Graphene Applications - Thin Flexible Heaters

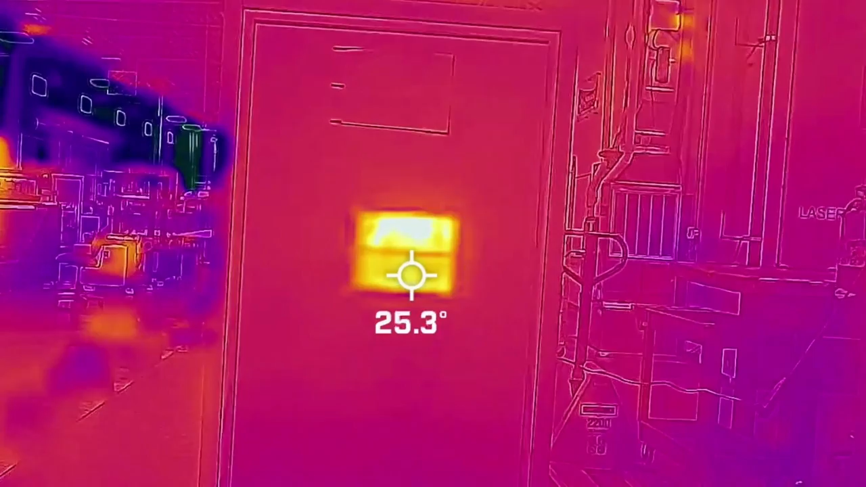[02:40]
This is a video of an early stage prototype graphene drywall water heater that was fabricated by us in-house. The footage has been sped up six times and in the video the heater is being supplied with 30 volts of current.
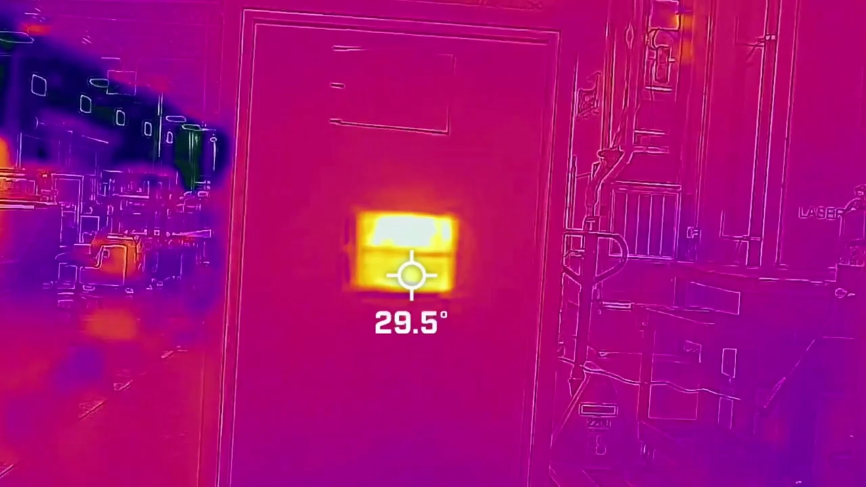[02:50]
It is important to note however that the heater also works with lower voltage power sources. The area that is visibly being heated represents the graphene and
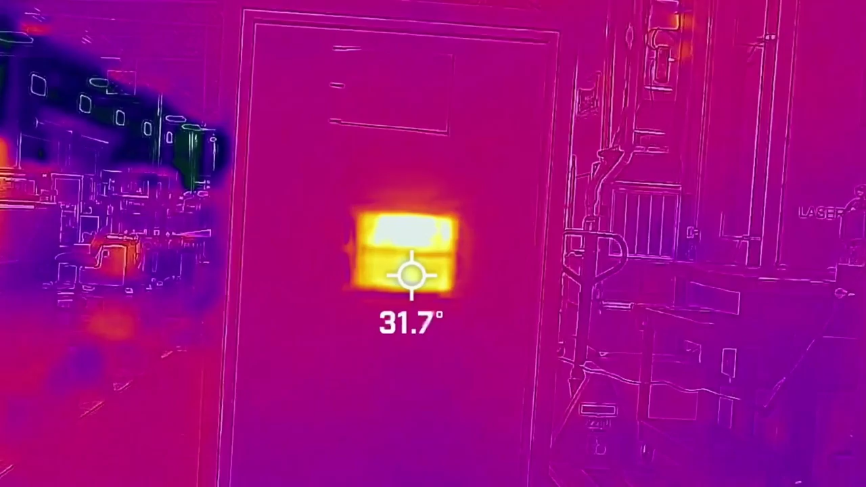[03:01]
you can see that it goes from 23 to about 33 degrees celsius a
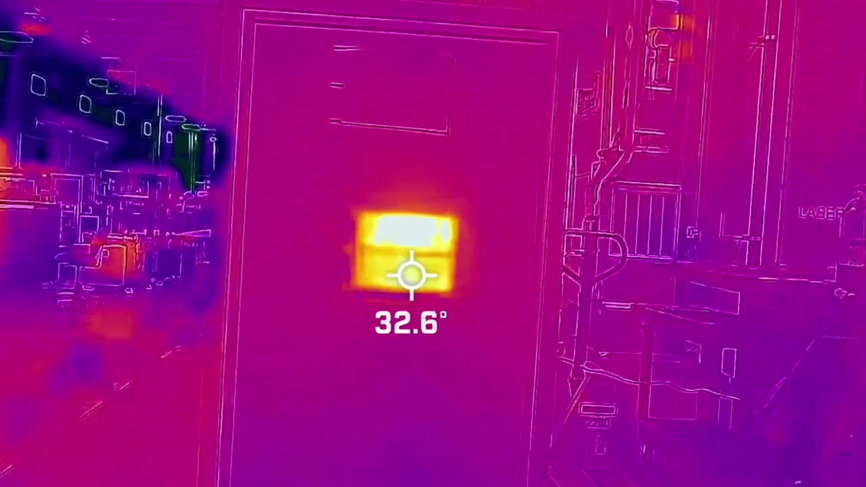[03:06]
10 degree jump in temperature in just about three and a half minutes which is incredible. But it doesn't just stop at that. These are before and after pictures of the heater taken about five minutes apart with the image on the left captured right before we turn the power on.
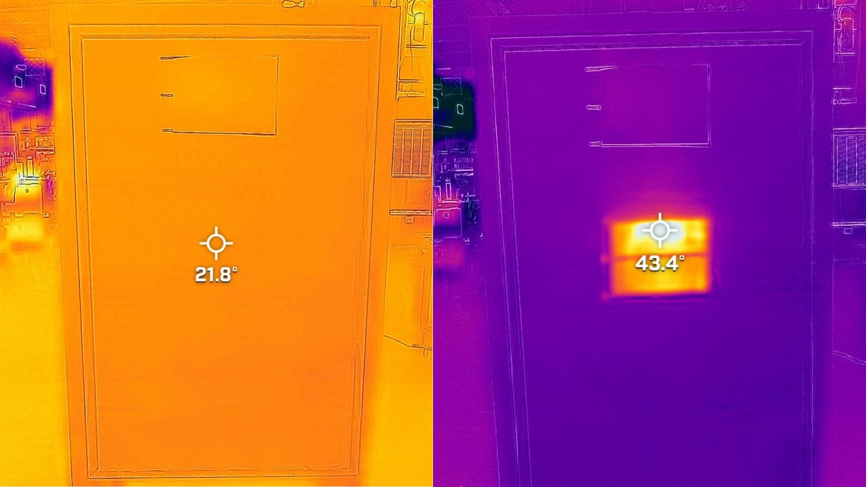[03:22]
You can see a temperature rise of more than 20 degrees celsius and quite frankly I don't think you can get that hot that quickly with anything else that's out there today.